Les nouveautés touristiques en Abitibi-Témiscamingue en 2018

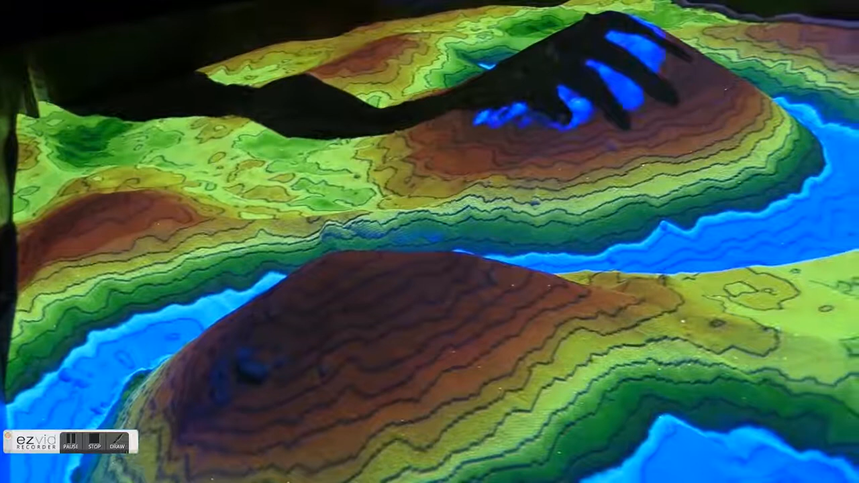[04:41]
De plus, lorsque l'utilisateur place sa main ou un objet au-dessus de l'altitude maximum, il fait apparaître un écoulement d'eau qui se déplace le long des reliefs, à l'image des précipitations.